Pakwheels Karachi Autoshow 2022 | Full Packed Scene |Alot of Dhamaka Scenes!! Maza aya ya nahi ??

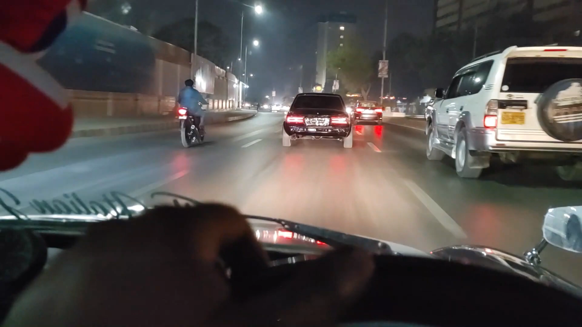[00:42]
वेलकम टू आवर चैनल शान अब्बासी व्लॉग्स। और इस टाइम रात के 1 बज रहे हैं, सैटरडे 24, और हम जा रहे हैं पार्क व्हील्स शो के पोर्ट ग्रैंड में अपनी गाड़ी पार्क करने। मेरे साथ इस टाइम सामने इमरान बकाई अपनी गाड़ी में है, KE70 में, और मैं हूँ अपनी चुटकी में, मिनी में।
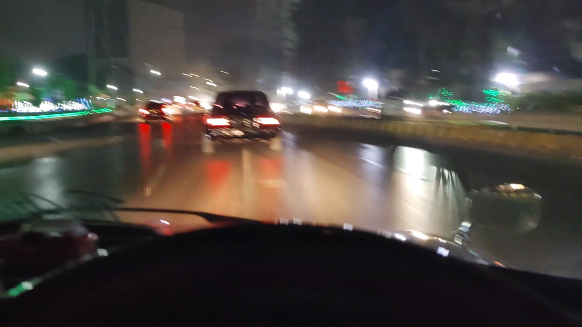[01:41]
अभी इस टाइम हम शाहरा फैसल पे हैं और पोर्ट ग्रैंड जैसे एंटर होंगे फिर मैं आपको थोड़ा लाइनअप दिखाता हूँ वहाँ गाड़ियाँ पार्क कर और क्या सीन ऑन है, क्या चल रहा है, तो मैं आपको दिखाता हूँ इंशाल्लाह।